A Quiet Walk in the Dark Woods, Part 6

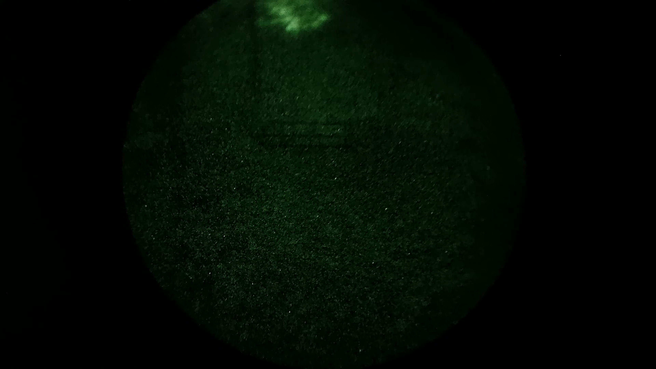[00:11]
Now I've come up to the fence. Normally get here a lot sooner, but with it being so fucking dark, I've had to take it easy. The path is very, very uneven. Very muddy. I'm just about to see my hand in front of my face.
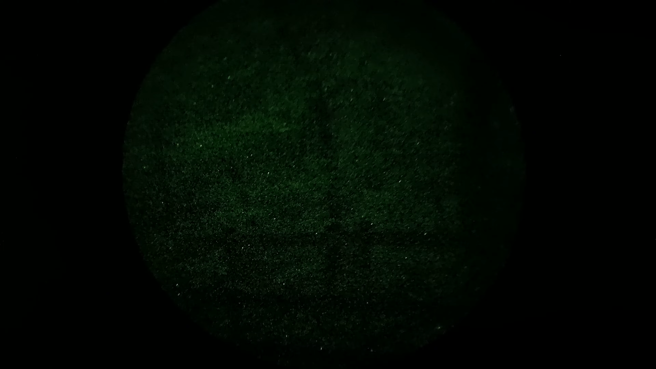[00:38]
It's all up across. Nothing across the river. Can't scan around. Nope. Nothing in the woods that I can see anyway. I'll look at the bank.
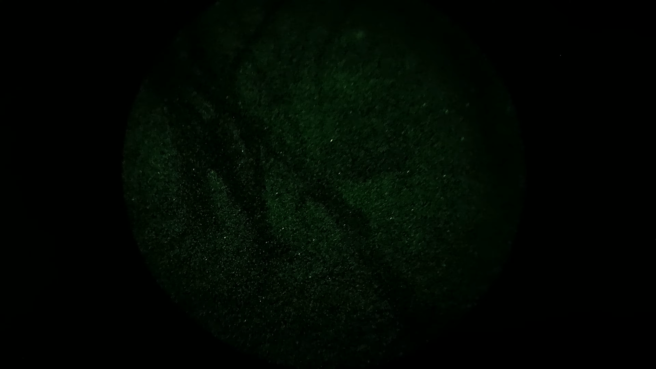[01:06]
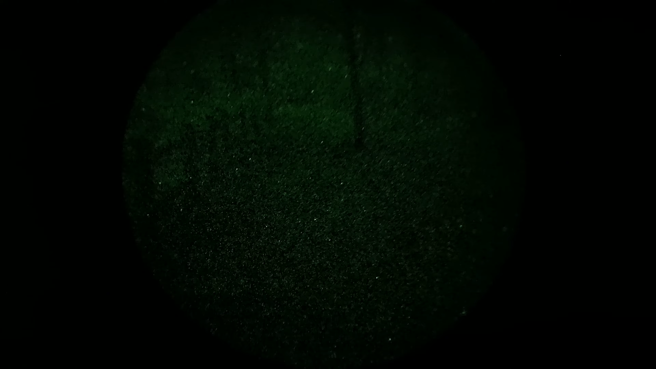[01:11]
Nope. Not much. Not much around. But I can see anyway.
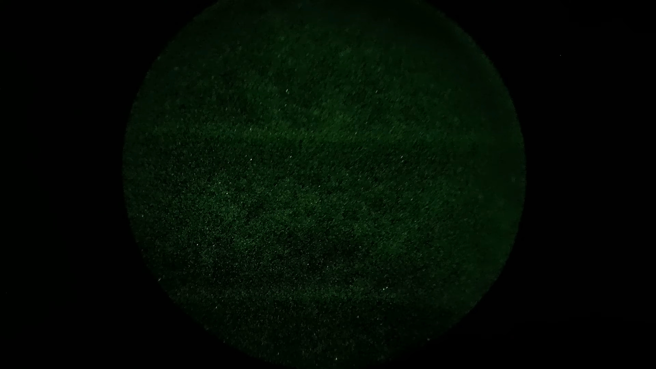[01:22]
Let's check the phone again. Yeah, seems right. It's working really well, this new camera system anyway. It's still quite a... Well, I guess it's a little bit obtrusive over the other one. That seems to be less obtrusive just in my view. But, you know, it's fine.
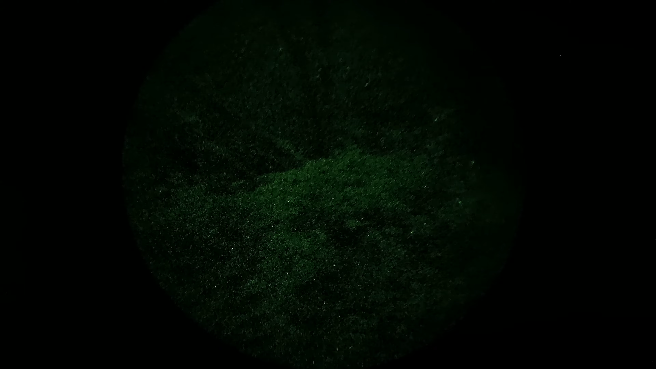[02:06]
I can still see above the little finger where the camera is. So it's not an issue. And of course, with it being powered by the power pack, I've got the power pack in my front breast pocket. On my jacket. And I've got the cable going around my neck. And then into the side of the camera.
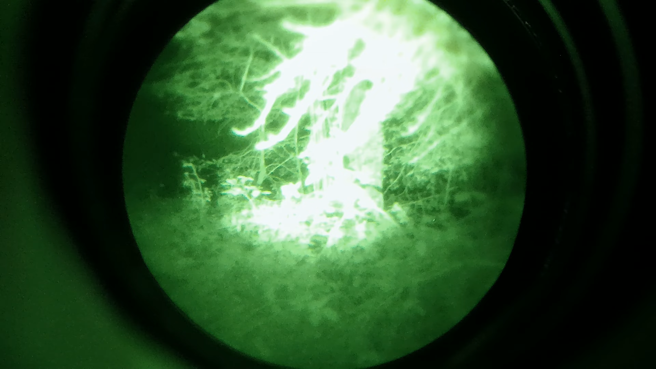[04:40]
See if I turn... Right. You can't see shit. You wouldn't see a fucking mouse in a million years. On the recording. If I put the light on... You're still not going to fucking see it. This is why thermal is superior. I'm going to record this. Right. So thermal sees around the little cracks and...
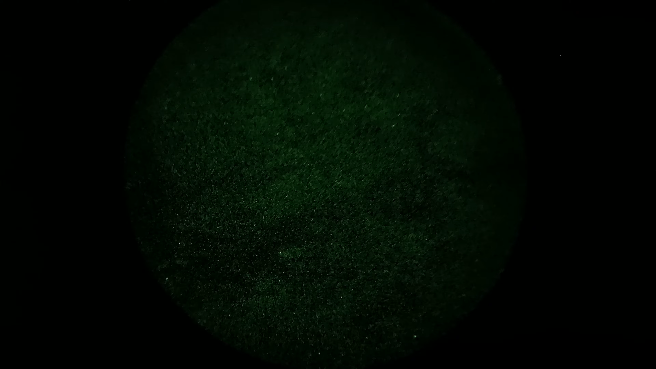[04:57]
Sort of... Branches and stuff like that. Er... Well it does. Oh there you go. Right. So I'm recording a little mouse. A rat. Something on the floor.
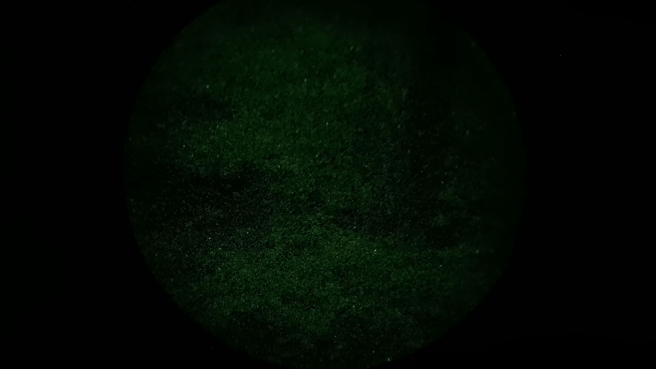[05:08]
I've no idea how far away it is. But if I...
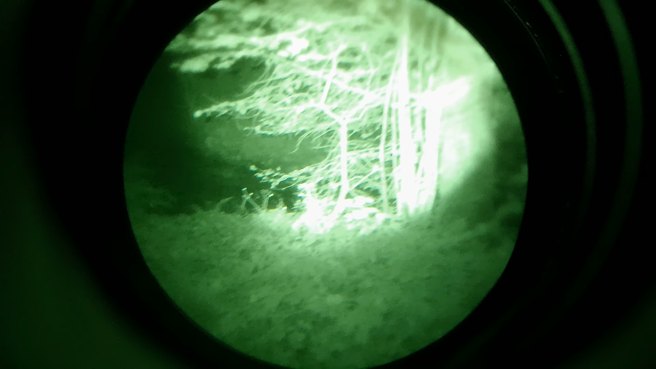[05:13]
Switch the light on. With the night vision. You're not going to see shit. It could be 20 meters away. But you're not going to see through those branches. Whereas... With the thermal you can. And pretty much I'm pointing exactly the same... Area. With the thermal. But I can't see anything at all.
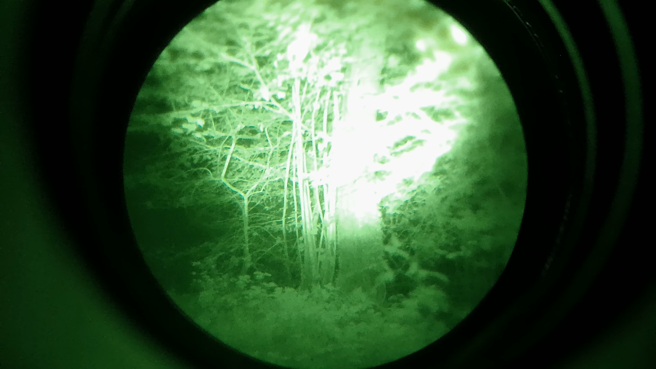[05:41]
I can't see nothing at all. I can't see nothing at all. I can see... I can see it. Bright as day. Really bright heat spot. In the cell. But nothing on. Night vision.
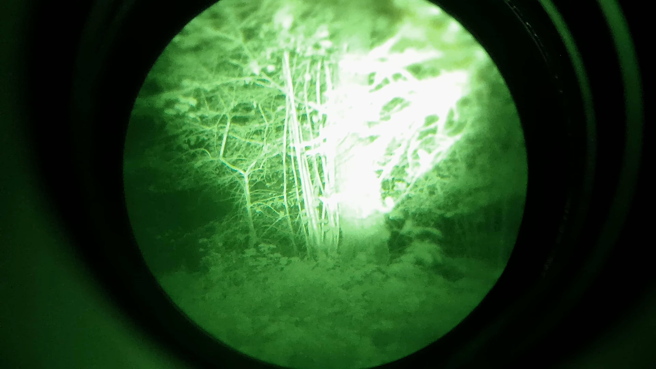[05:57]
It's a rat or something. Turn off. Hold on. Turn off so you... Turn off the light. You're not going to see shit. Nope. Nope. Whatever's there is fucking invisible.
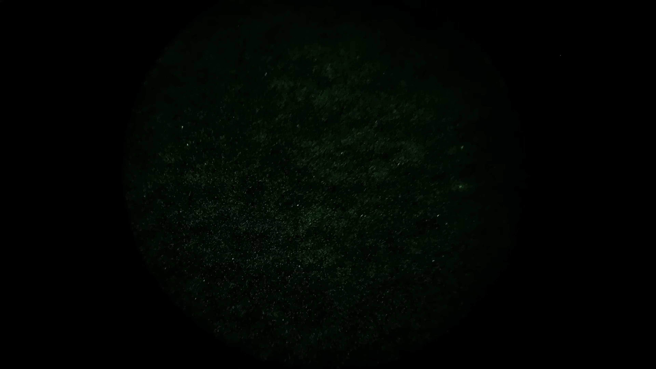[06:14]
And that's why thermal is superior. To night vision. For erm... Detection.